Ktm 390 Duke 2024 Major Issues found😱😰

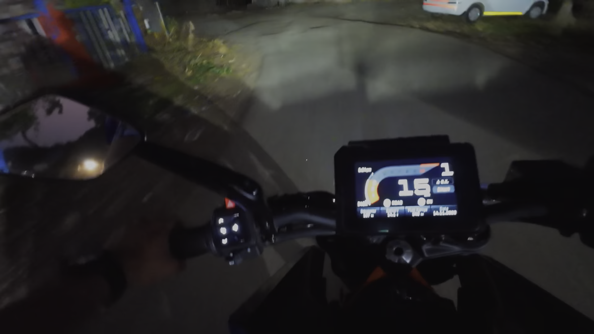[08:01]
हा माझ्या आत्तेचा मुलगा गौरव माझ्यासोबत येतोय दुसऱ्या आत्तेकडे. तर तो मला शॉर्टकट रस्त्याने घेऊन जातोय. तशी हेडलाईट चांगली आहे बाईकची पण हायवेला काम नाही करत. हायवेला याचा काहीच थ्रो येत नाही.
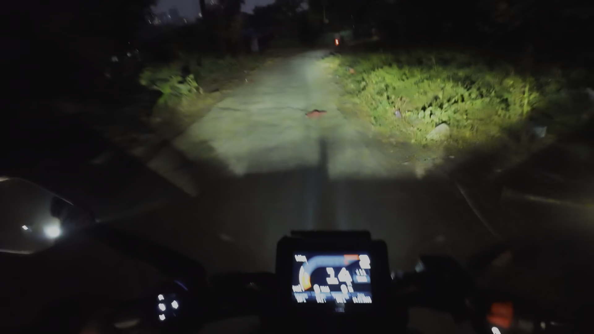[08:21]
तसं इथे आता लाईट्स नाही त्यामुळे सगळं क्लिअर दिसतंय.
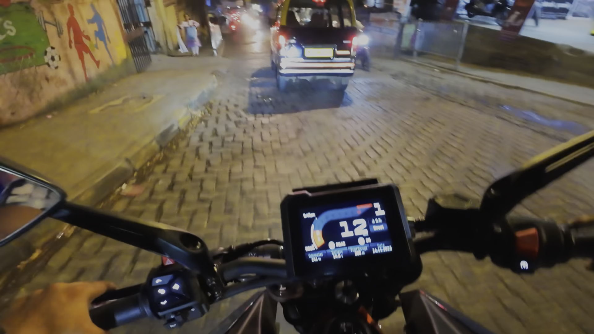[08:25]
एंटर केलं आहे अप्पापाड्यामध्ये. दुसऱ्या आत्याकडे मी आलेलो आहे. इथे मी पोचलो आहे मालाडला.
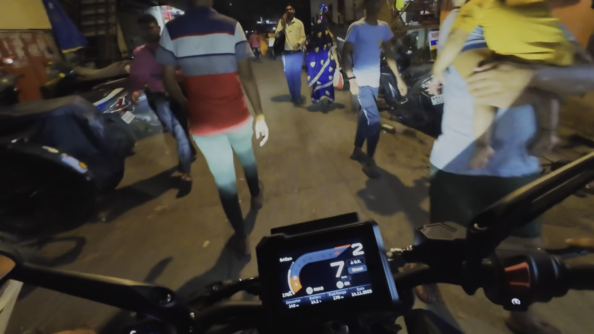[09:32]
तसे वाजले 8:30. 9:30 पर्यंत आपण पोचलो पाहिजे. तर आता मी गौरवला ओबेरॉय मॉलच्या इथे ड्रॉप करेन.
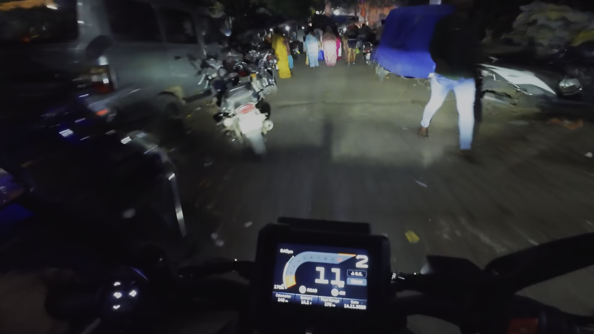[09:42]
तो तिथून रिक्षाने जाईलच आणि मग मी तिथून आपण मग फटाफट जाऊ घरी. गाडी पूर्ण बंद पडलेली आहे. हे बघा हा प्रॉब्लेम आहे गाडीचा. अच्छा इथेच थांबू. हे बघा मित्रांनो, गाडी बंद पडली, बघितलं पाचव्या गिअरला.
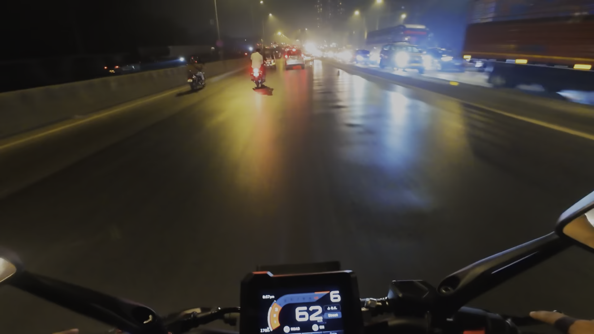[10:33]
मालाडला जाणारी ट्रॅफिक बघा किती आहे, आणि आपण आता घरी चाललोय.
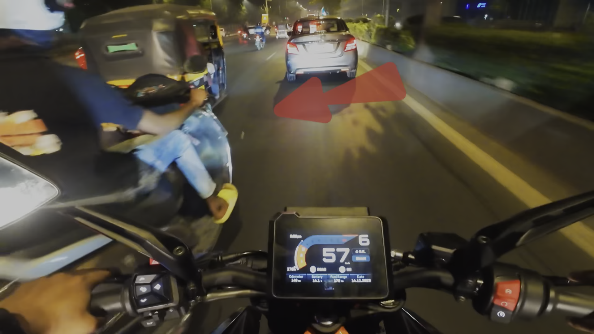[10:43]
थार बघा काय सुंदर मॉडिफाय केली आहे,
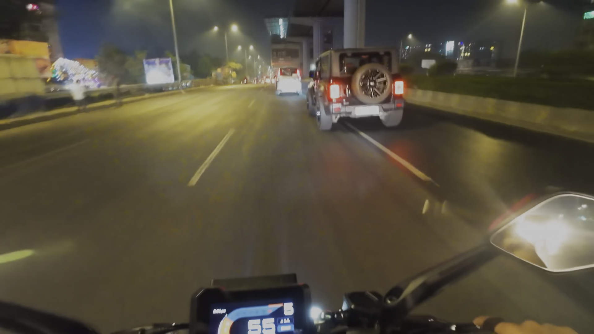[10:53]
एक नंबर वाटतंय अलॉयस थारचे, एक नंबर थार वाटते.
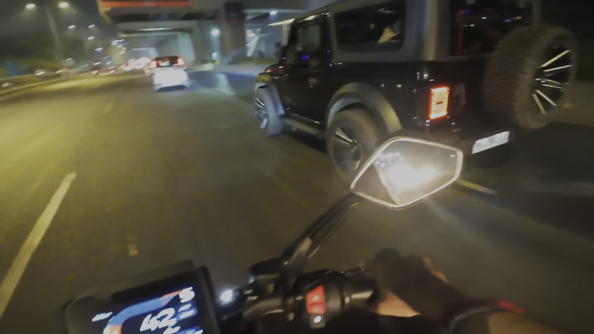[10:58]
हा आहे सेंटाक्रूझ चेंबूर लिंक रोड.
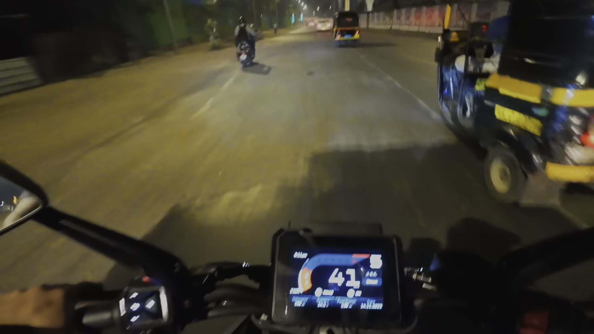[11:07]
सरळ सरळ हा रस्ता जाणार कुर्ला सी एस टीला.
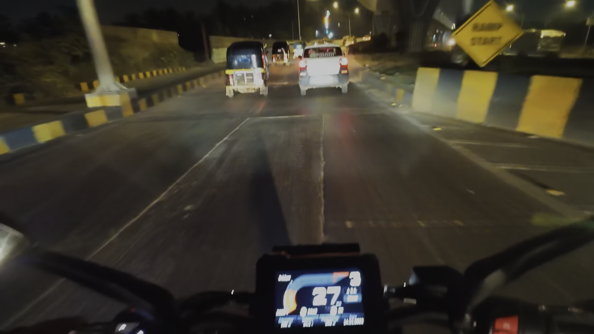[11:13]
तर मित्रांनो हा ब्रिज तुम्ही पाहिलात, हा ब्रिज आता नवीन बांधलेला आहे. हा सरळ ब्रिज जाणार कुर्ला सी एस टीला.
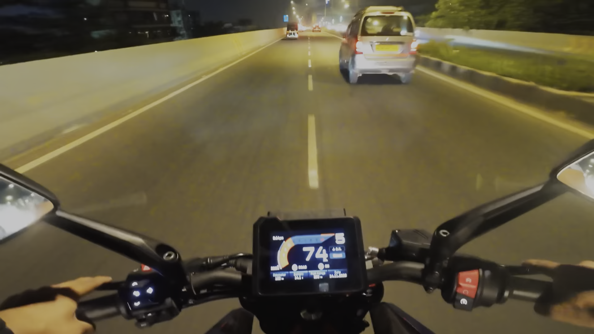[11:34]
आता आपण आलोय कुर्ला सी एस टीला, इथे आपण बाईक्सचे सेकंड हँड पार्ट्स घेऊ शकतो.
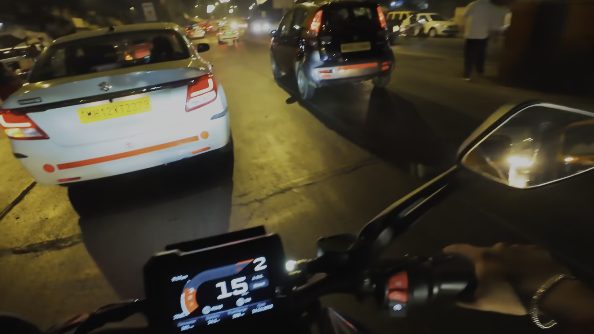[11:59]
नवीन पार्ट्स घ्यायचे आहेत, इथे सगळं अवेलेबल आहे, सगळं मार्केट आहे मोठं इथे गाड्यांचं, फोर व्हीलरचं पण आणि टू व्हीलरचं पण. आता मी पोचलो आहे एल टी टीला, पाच मिनटात घरी पोचेलच, वाजले 9:20.
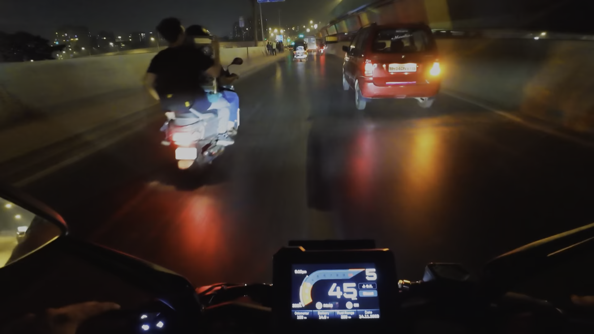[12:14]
एक ग्राउंड आहे, सह्याद्रीचा ग्राउंड आहे. तर इकडे लाइटिंग बघा कशी केलेली आहे, इथे खरी दिवाळी वाटते मला.
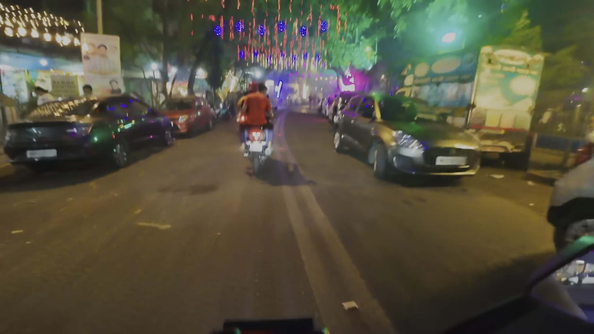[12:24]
बघा किती मस्त लाइटिंग केली आहे. म्हटलं आता इथे आलोच आहे तर एक राऊंड मारून जाऊया.